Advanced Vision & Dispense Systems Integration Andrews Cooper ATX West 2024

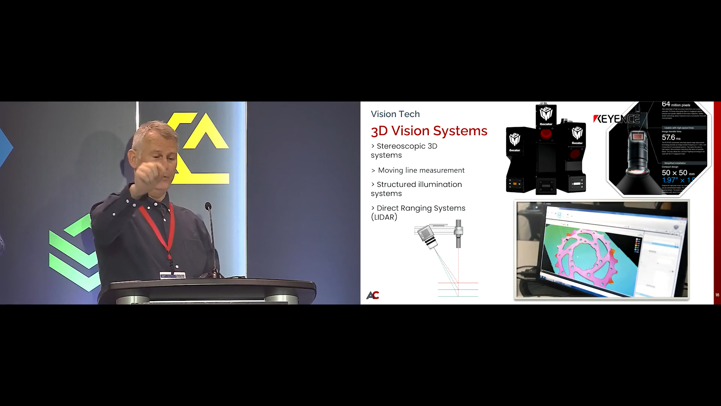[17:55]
And so it develops a 3D image of the space around it.